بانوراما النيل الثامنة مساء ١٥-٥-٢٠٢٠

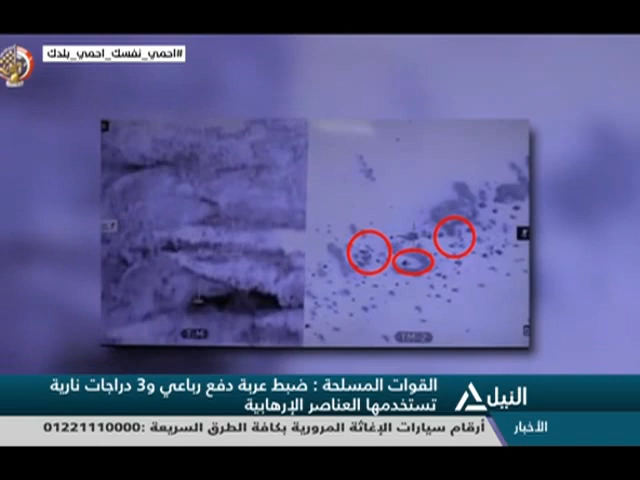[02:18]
اثناء محاولتهم الهروب وذلك من خلال تتبعهم بكاميرات
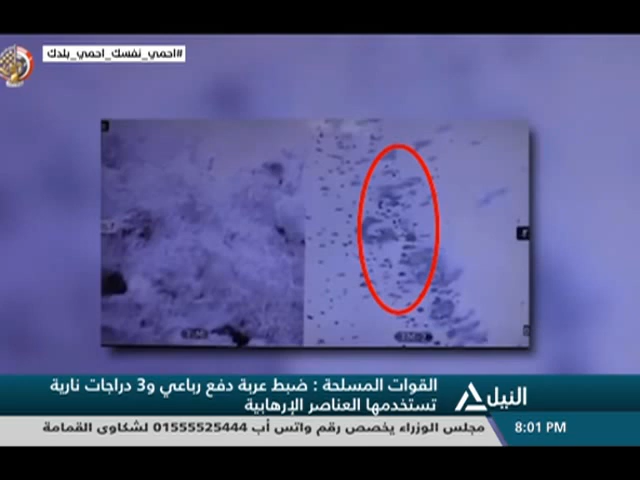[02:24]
المراقبة الامنية واستهدافهم داخل احد الاوكار ومقتلهم جميعا
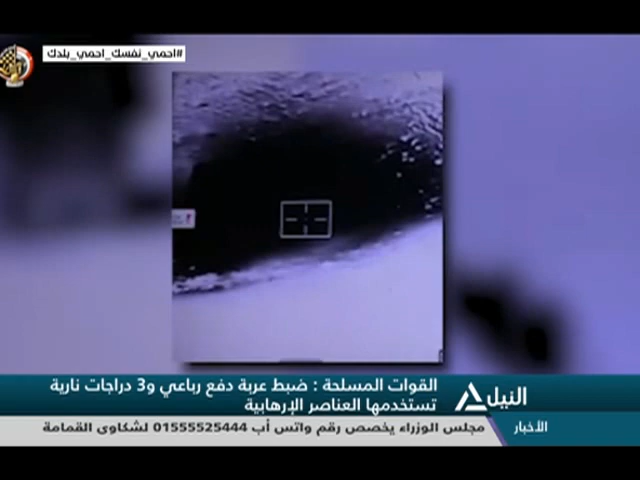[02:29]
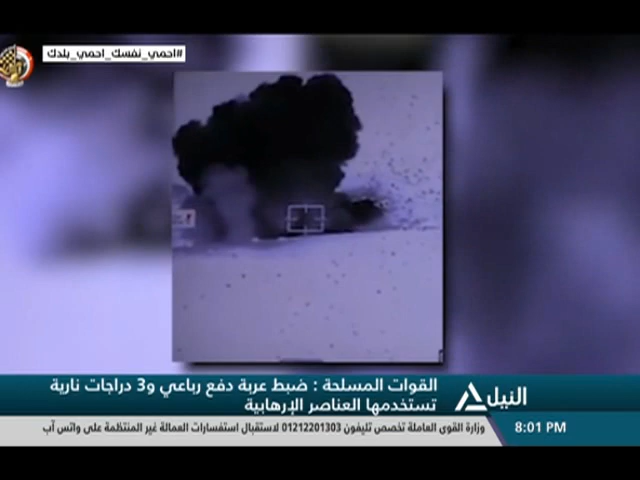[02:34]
موسيقى ضبط عربة دفع رباعي وعدد ثلاث دراجات نارية